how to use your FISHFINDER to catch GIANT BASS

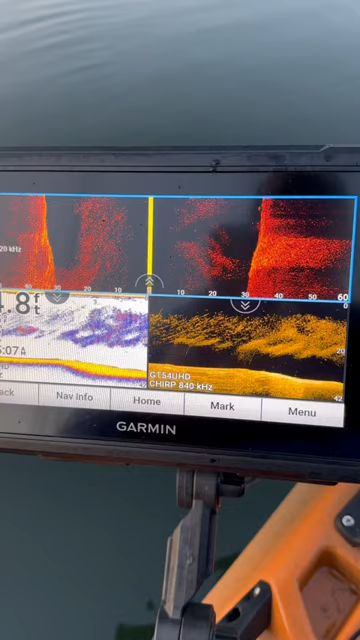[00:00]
This is how electronics can help you.
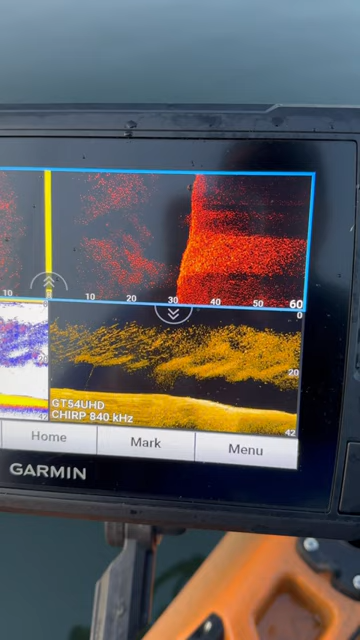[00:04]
There's a huge bait ball underneath me and I'm in 35 feet of water and so you can see that there's bass underneath the bait ball.